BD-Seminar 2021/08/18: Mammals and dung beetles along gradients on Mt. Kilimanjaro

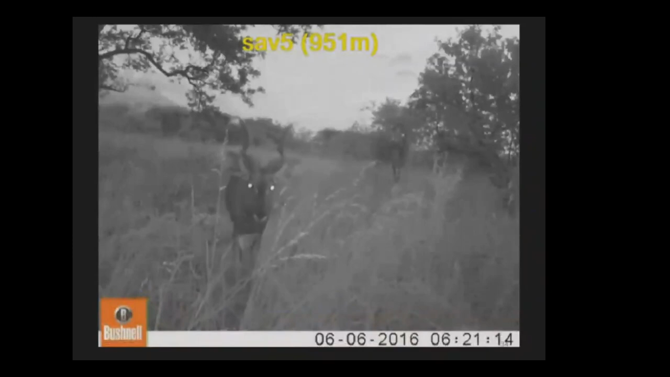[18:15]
And here you can see those white markings on neck and throat. And those are characteristic features of the species.
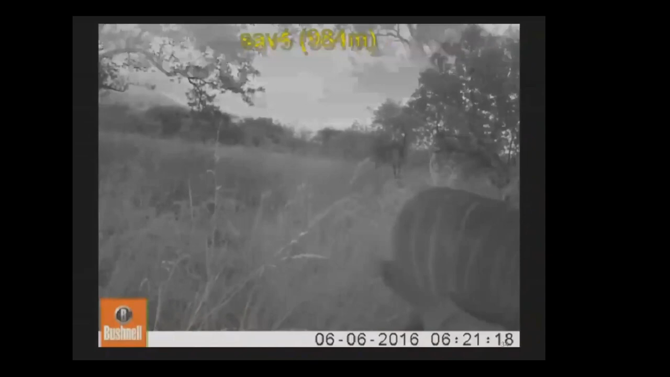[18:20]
And lesser Kudus belong to the spiral horned bovits and the males carry horns.
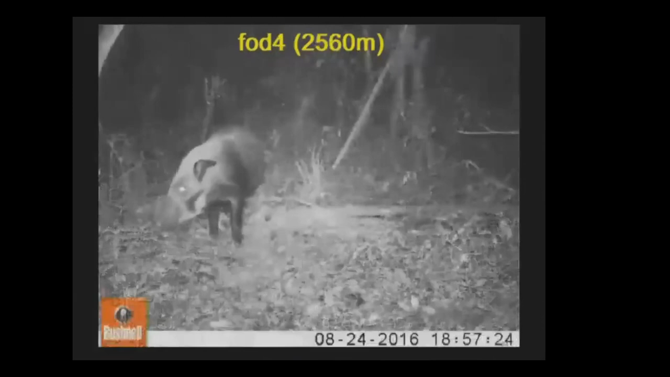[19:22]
And here you can see a male bush pick. You can even see it's short and it's conspicuous yet rather sharp tasks. And yeah, they occur in groups of so-called sounders of up to 12 individuals. And here you can see such a sounder in the background.
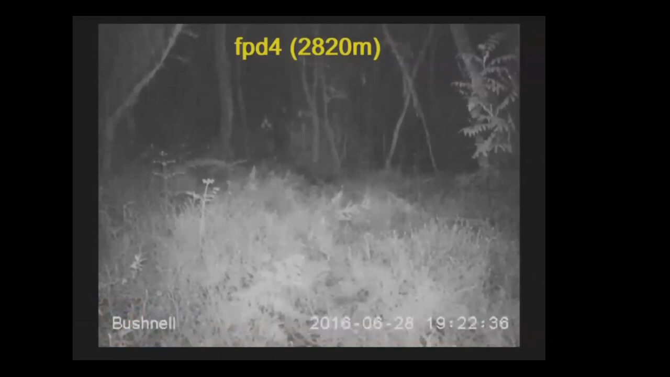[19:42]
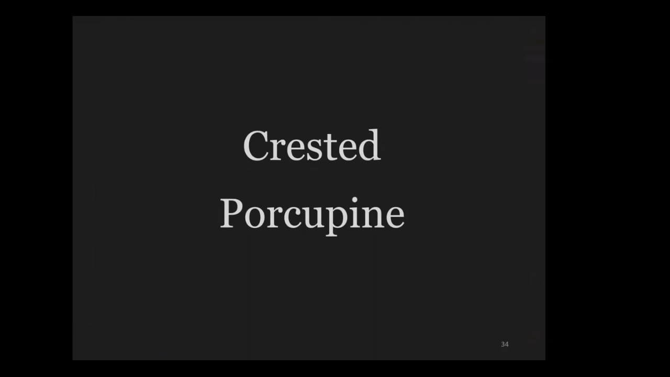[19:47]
And the crested porcupine is a rodent and it's covered in black and white spines.
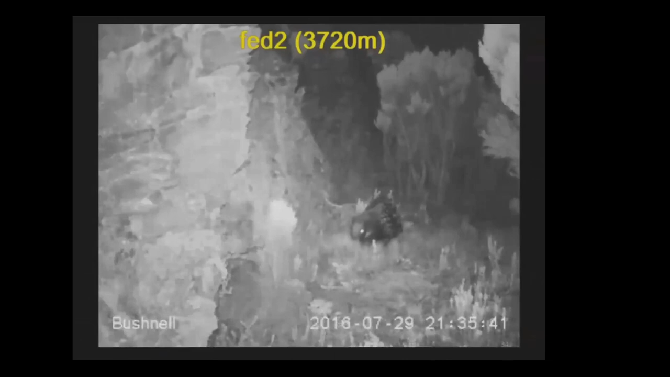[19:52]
And it has a prominent crest of elongated spiny hair from head to shoulders.
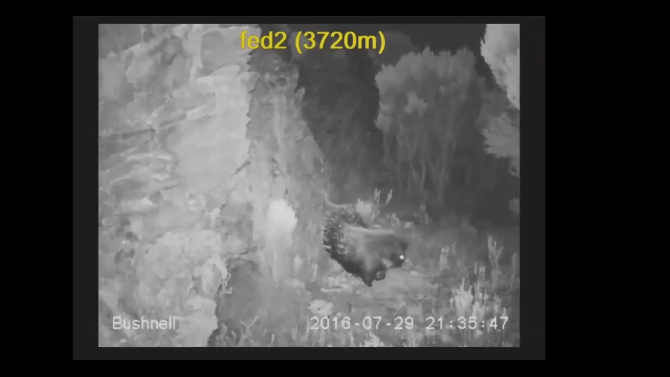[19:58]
And it's a solitary forager, but they live in small family groups consisting of adults pairs.
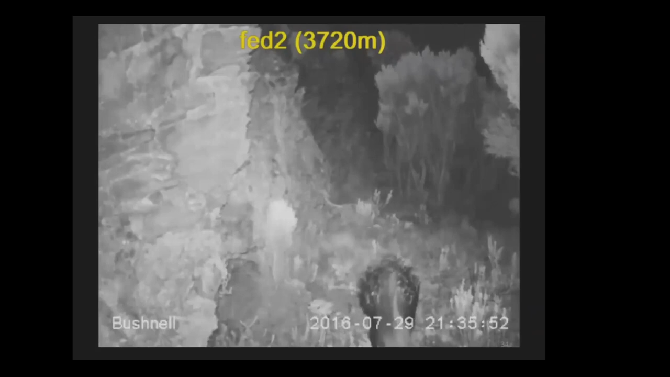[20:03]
And they're young. And here you can see an adult pair.
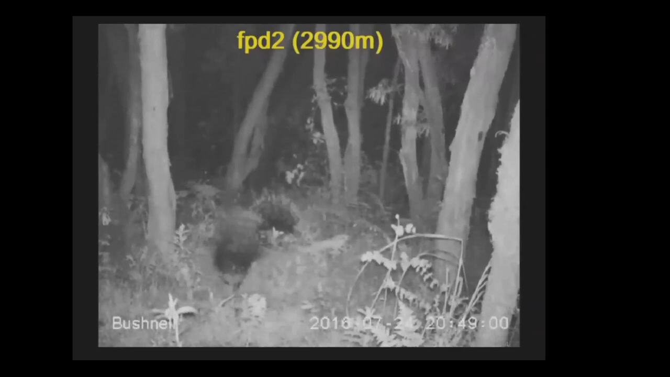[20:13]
I decided to include the eastern tree hyrax because the eastern tree hyrax has a very interesting phylogeny. And here you can see the eastern tree hyrax. So it's a very small, cute creature. Oh, shit. Sorry. That was unintentional.
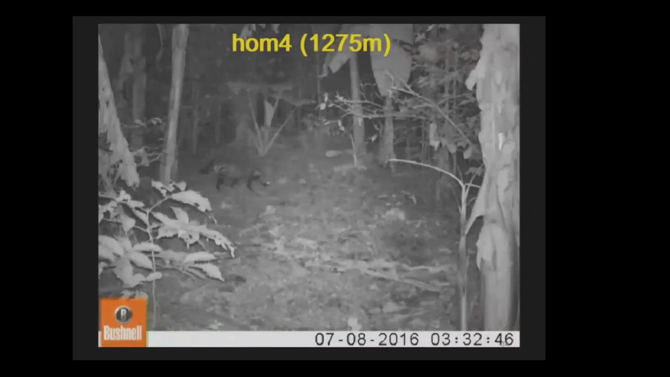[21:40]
So this may be one of the omnivorous species we found in the same habitats as the domesticated mammals. As well as the next species, the large spotted genet. This species is also very well adapted to cultivation. And here we filmed the genet on a coffee plantation.